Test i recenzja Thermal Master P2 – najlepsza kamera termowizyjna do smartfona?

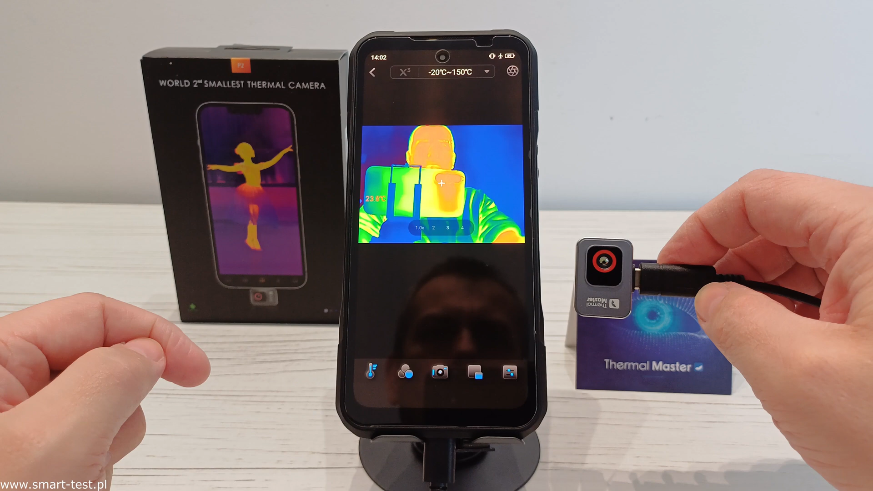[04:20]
I właśnie dzięki temu, że mamy kamerę podłączoną na przewodzie, no to jak widzicie możemy sobie teraz tutaj ją obracać, możemy sobie analizować tutaj różne powierzchnie, jeżeli chodzi o pomiar temperatur. Jak widać, aplikacja ma kilka ustawień, teraz chciałem szybko pokazać Wam możliwości samej aplikacji. Pierwsza zakładka, mamy tutaj pomiar, jak widzicie, temperatury i możemy ten pomiar mieć punktowy, liniowy,
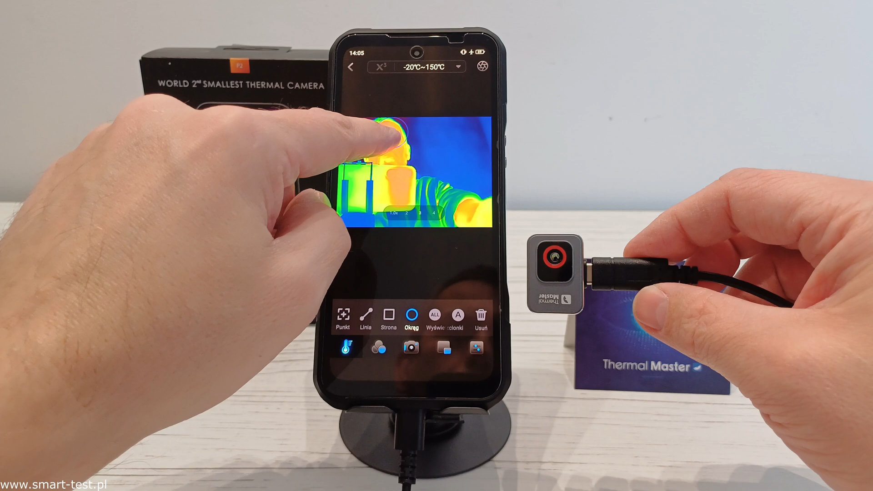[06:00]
po prostu mamy jakieś tutaj kółeczko, w którym mierzymy też średnie temperatury. I również temperatura średnia 35,4, maksymalnie 36,7 i minimalnie 33,5 stopnie. I temperatury, w jakiej ta kamera może pracować, jak widzicie mamy tutaj pomiar od minus 20 stopni do 150 stopni Celsusza. Możemy zmienić tutaj temperatury pomiar od 100 stopni do 600 stopni lub możemy sobie też ustawić automat, gdzie kamera będzie automatycznie dobierała nam zakres temperatur.
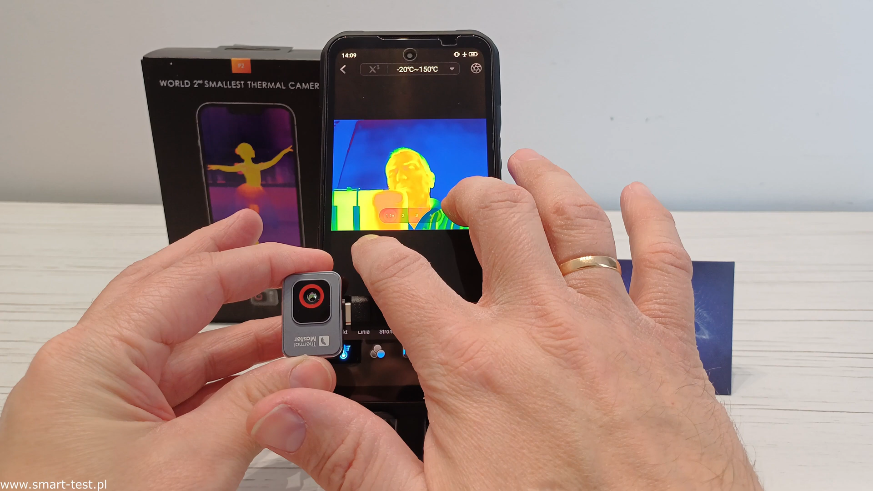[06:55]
I zobaczcie, możemy sobie tutaj przybliżyć jakiś obiekt, oddalić. Oczywiście tutaj nieco tracimy wówczas na jakości obrazu, natomiast jest to przydatne, jeżeli monitorujecie jakieś większe obiekty z większej odległości i potrzebujecie nieco przybliżyć taki obiekt, tak więc jest taka też możliwość. Kolejna ikonka to są kolory, czyli kolory tych wyświetlanych informacji na ekranie.
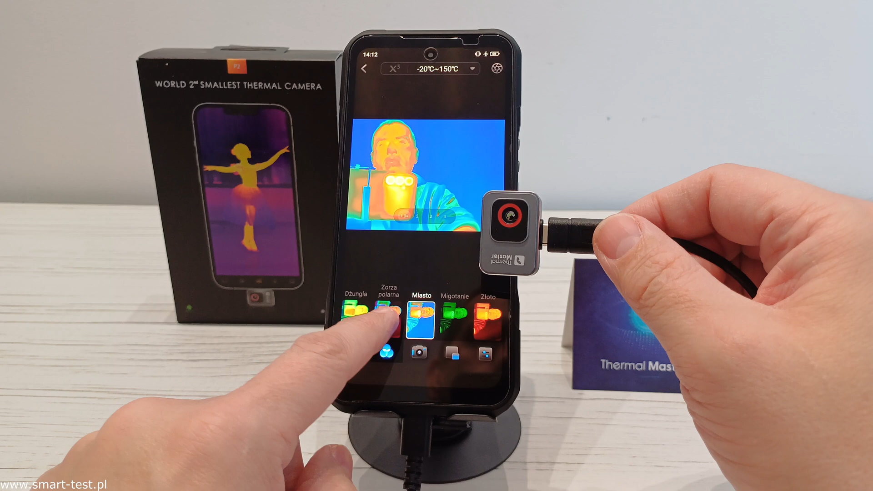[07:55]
miasto, zorza polarna, dżungla, najbardziej popularna chyba tęcza. Tutaj czerwony gorący, czyli najcieplejsze punkty są kolorowane na czerwono. Czerwony tlen, czarny gorący, no i biały gorący. Tak więc to są te wszystkie tryby, w których ta kamera może pracować. Przechodzimy do kolejnej zakładki, czyli zakładki z aparatem. I jak widzicie, tutaj możemy sobie wykonać po pierwsze zdjęcie obrazu,
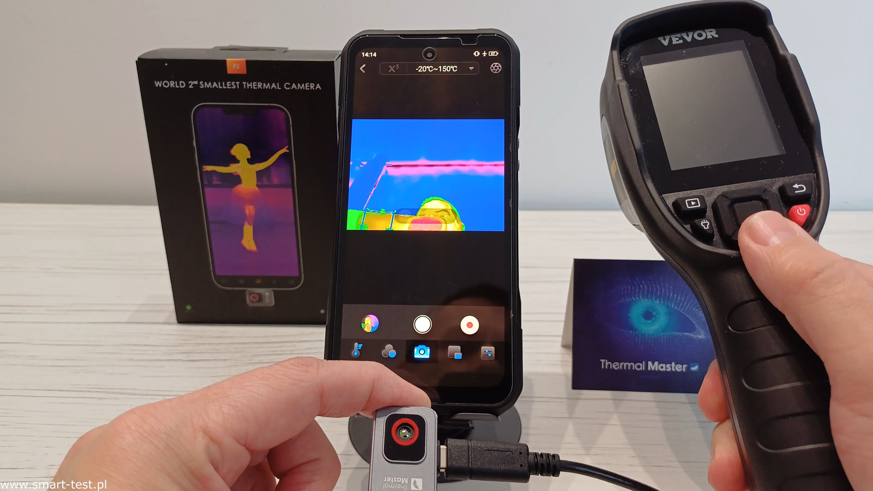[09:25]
a jedynie wykonywania zdjęć, zapisu zdjęć poszczególnych sekwencji. Więc to jest na pewno plus.
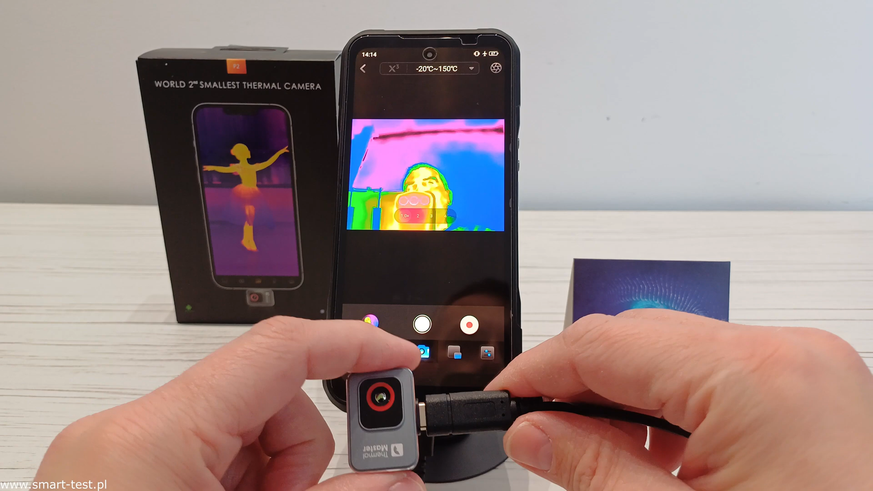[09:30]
No i na pewno plusem tego typu rozwiązania jest też przede wszystkim duży obiektyw, czy to naszego telefonu, czy na przykład tabletu, który będzie miał jeszcze większą przestrzeń roboczą.
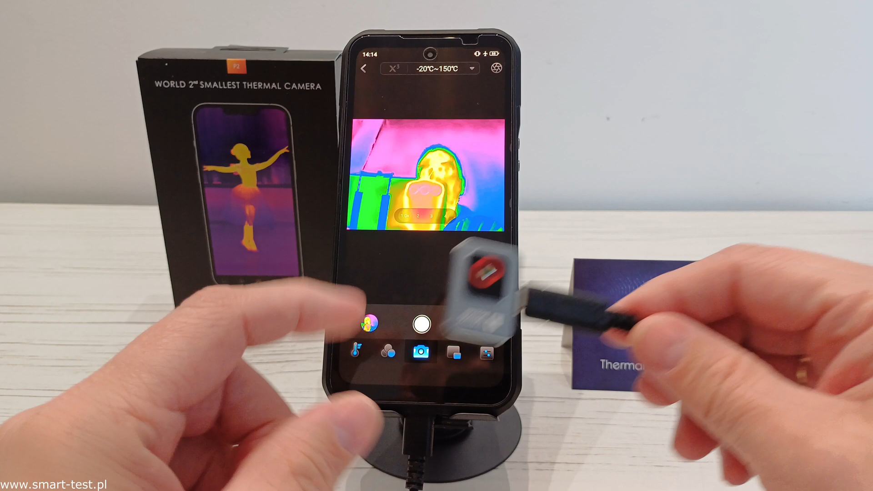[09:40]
Wracając do naszej aplikacji, przechodzimy do kolejnej zakładki. I zobaczcie, mamy tutaj możliwość połączenia obrazu z kamery naszej w telefonie z obrazem z kamery termowizyjnej.
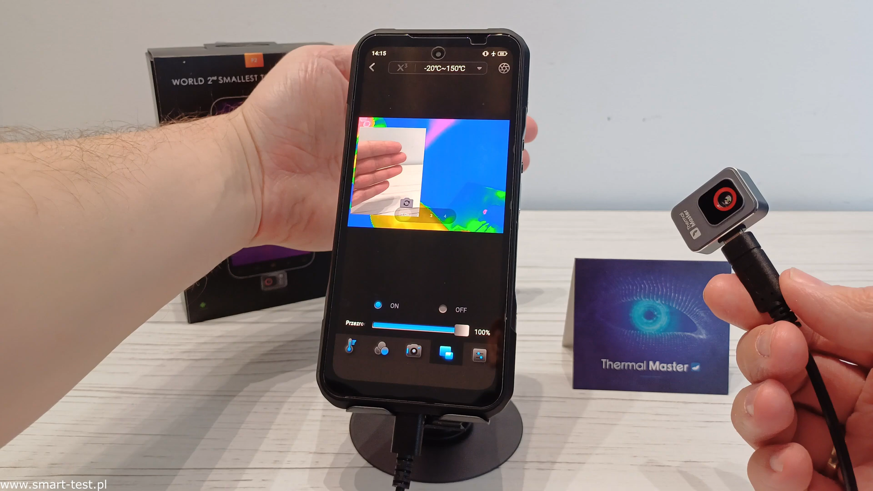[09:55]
Jeżeli teraz tutaj moją rękę, zobaczcie, będę miał przed kamerą i jednocześnie ustawię sobie tutaj termowizję, to widzicie tutaj moją dłoń zarówno właśnie w termowizji, jak też tutaj w obrazie wideo.
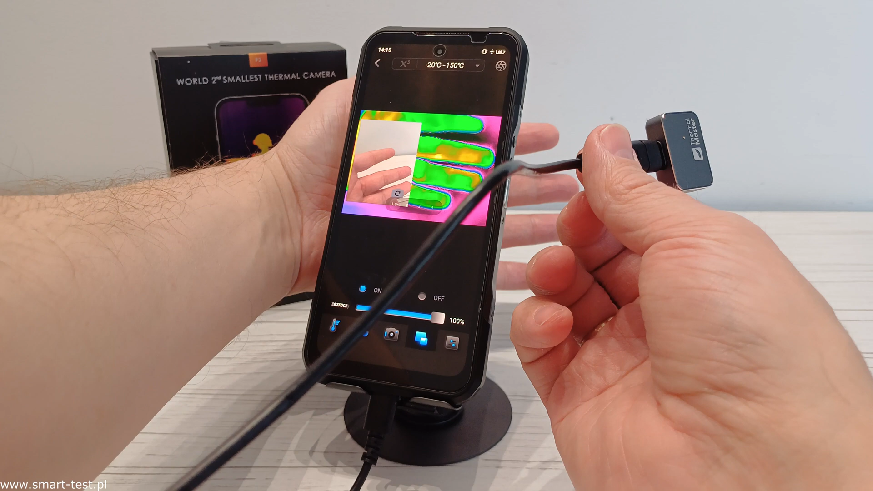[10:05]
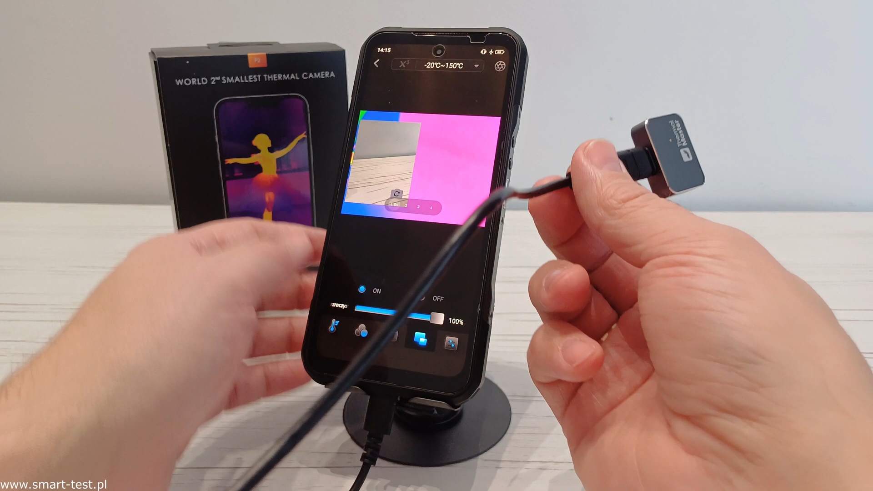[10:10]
Takie nakładanie również jest bardzo przydatne do monitorowania obiektów,
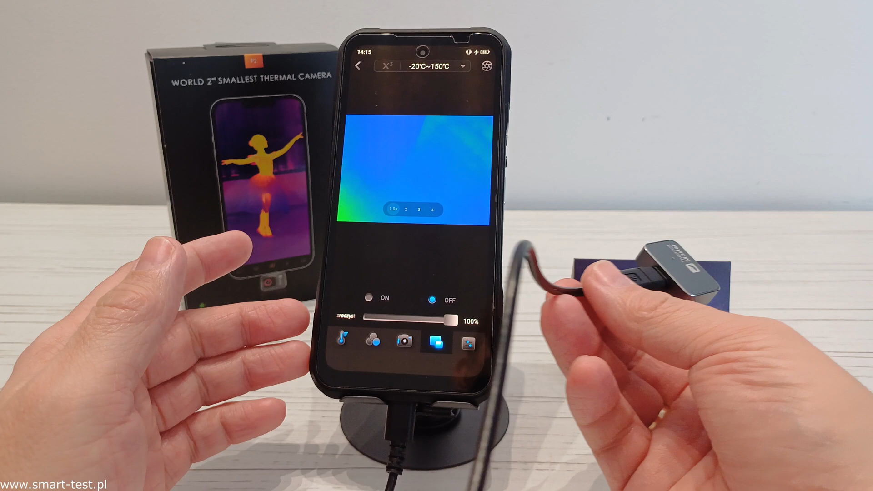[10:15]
kiedy właśnie chcecie też przedstawić klientowi dokładne zdjęcie tego modelu, który akurat w tym momencie monitorujecie.
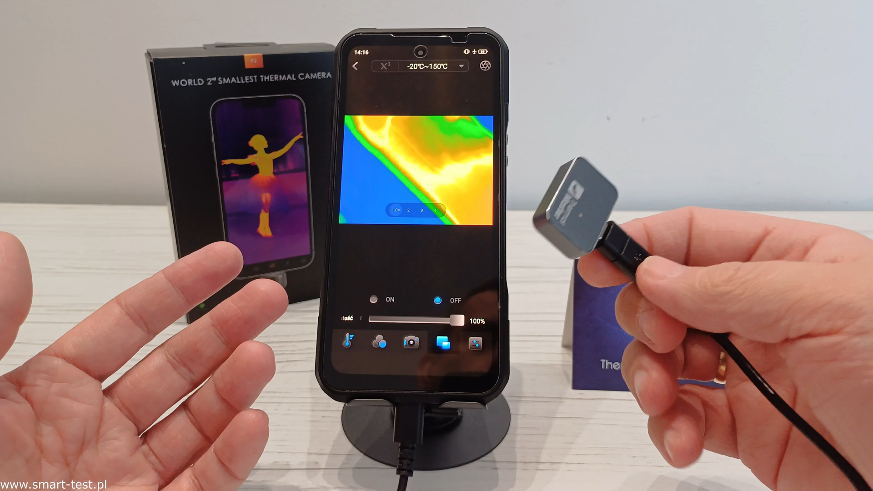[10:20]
Następnie przejdźmy sobie do ostatniej zakładki. I tutaj mamy możliwość regulacji jasności. Tutaj oczywiście te ustawienia musicie sobie już dopasować do otoczenia, do tego, co chcecie monitorować. Następnie mamy też regulację kontrastu. Tutaj również możecie wpływać na jakość tego wyświetlonego obrazu. Tryb lustra, czyli odbicie, luszczane obrazu. No i możemy obracać obraz. Obrócić go w prawo, do góry nogami, w lewo.
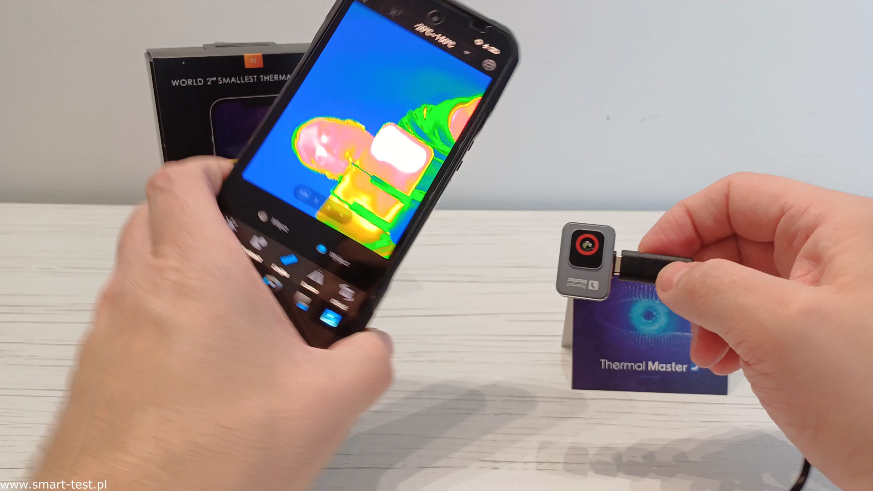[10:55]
Możemy tutaj wykorzystywać dużą powierzchnię naszego telefonu. Zobaczcie na przykład w ten sposób, gdzie mamy już obraz na pełnym ekranie,
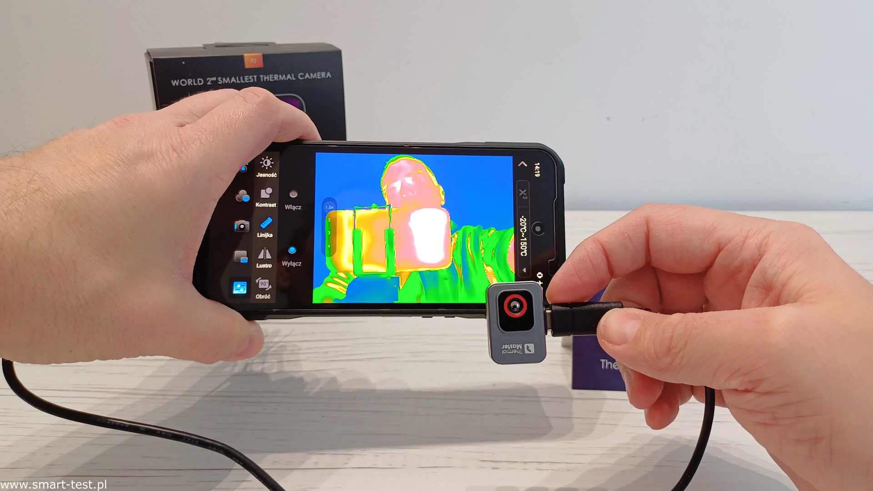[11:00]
więc tutaj też jest to przydatna funkcja.
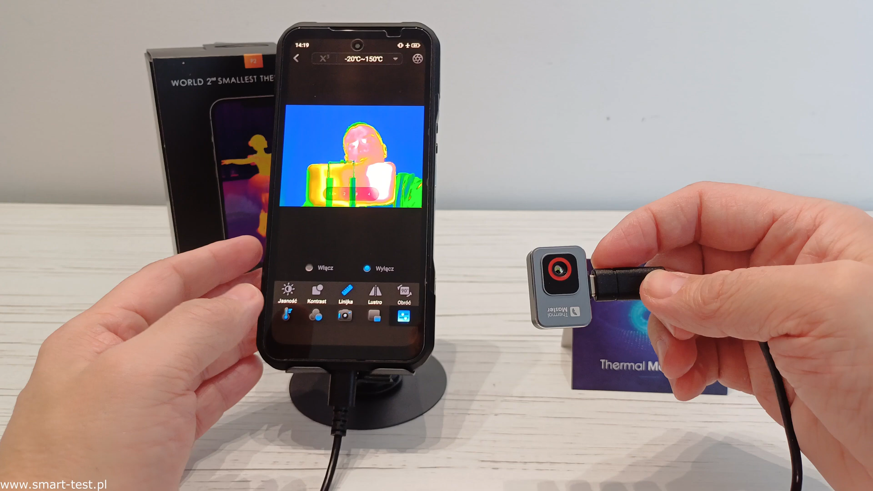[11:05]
Oczywiście to wszystko możecie sobie ustawić tak, jak będzie dla Was najwygodniej. I to są wszystkie ustawienia, jeżeli chodzi o tą aplikację mobilną. Teraz jeżeli sobie przejdziemy do galerii.
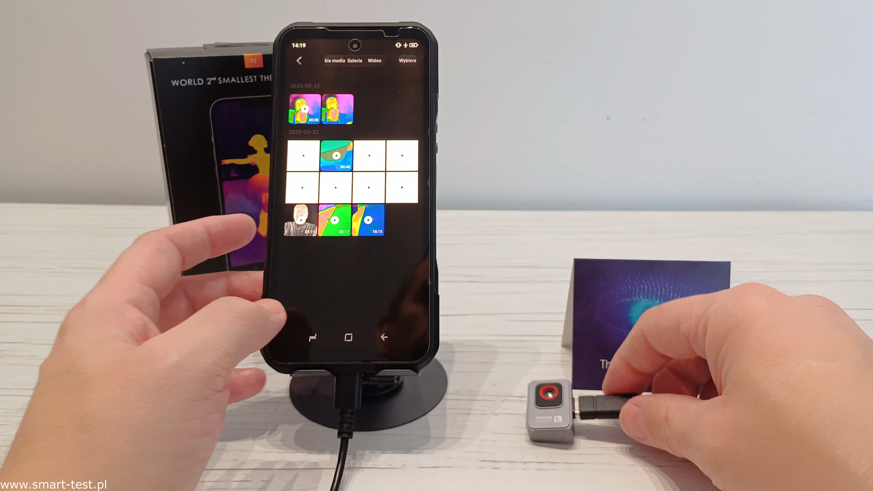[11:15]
I tutaj mamy oczywiście wszystkie nasze filmy, które zarejestrowaliśmy.
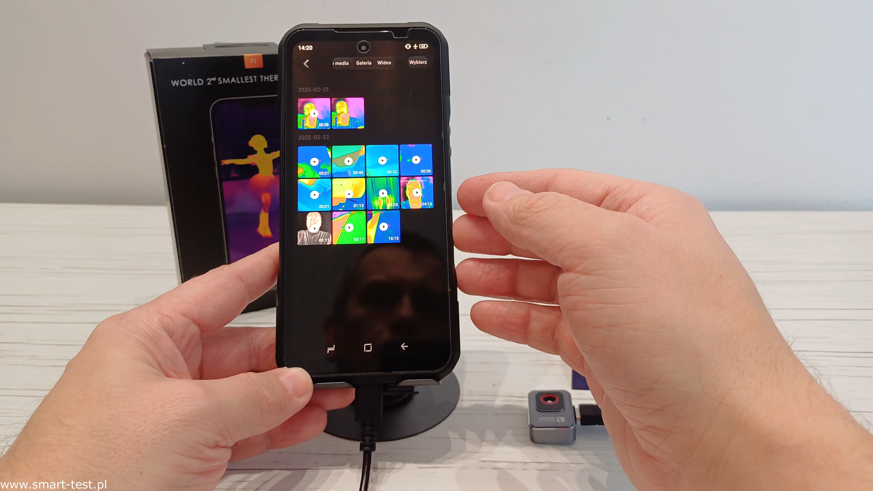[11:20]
Również zdjęcia, które wykonaliśmy za pomocą aplikacji. I w każdym momencie będziemy mogli podnieść sobie taki film.